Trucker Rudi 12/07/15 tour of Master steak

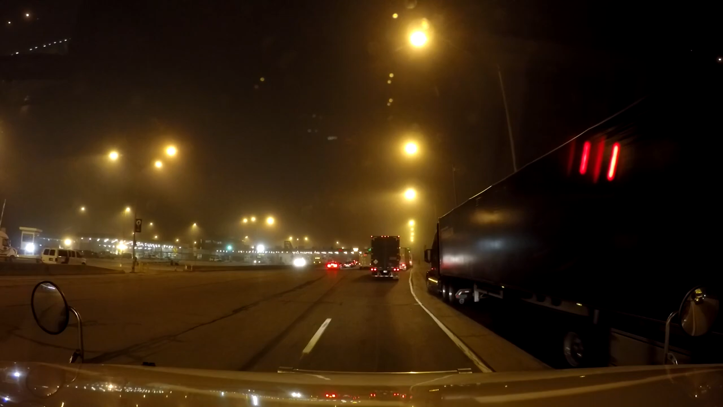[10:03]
Border Border I don't know what's going on up here Bunch of people parked over here On the shoulder Not sure why they're parked there on the shoulder But They are, they are parked there on the shoulder I guess they are wanting to Guys to come different direction
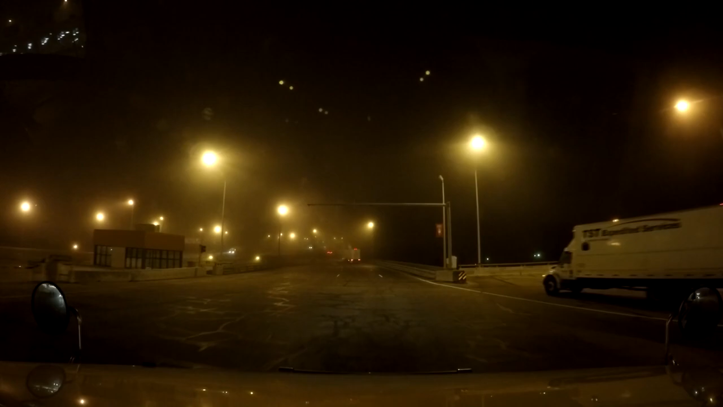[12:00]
Yeah, that's what I thought it was I haven't been across here in such a long time I don't really remember exactly how much things are, you know And now we gotta go across This big bridge up here and it's kind of foggy today
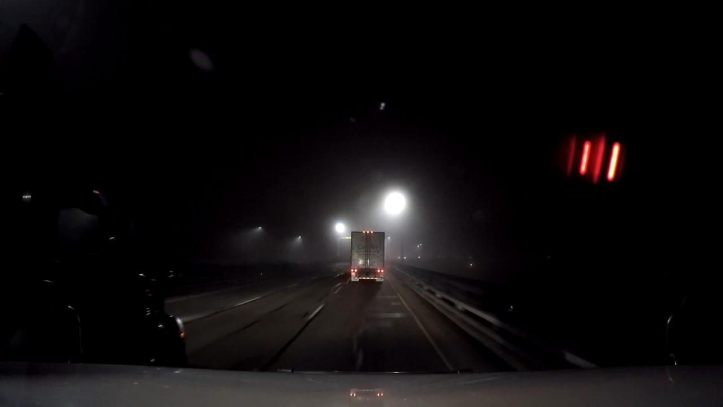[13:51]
Maybe he is allowed to be in the center lane Yeah, he must be fast load Yep, that's what it says, fast load there in the center lane Well, looks like a long ass line up over here today Yeah, probably you want to be spending half an hour up here in the line up Well, that's alright I guess We just have to deal with that I suppose Here we are coming to a stop
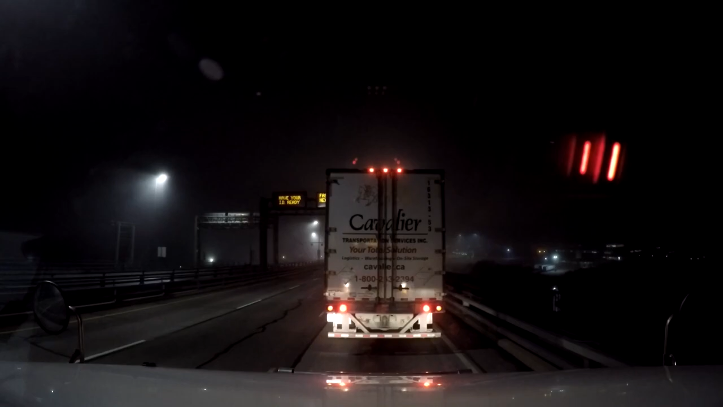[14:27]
So I guess I'm just going to cut the video and then we'll see you guys on the other side We are across the border That's right And it's fairly foggy It's almost like ice drizzle or something like that Or a little drizzling going on there But we are across the border finally Felt like it took forever But it wasn't my fault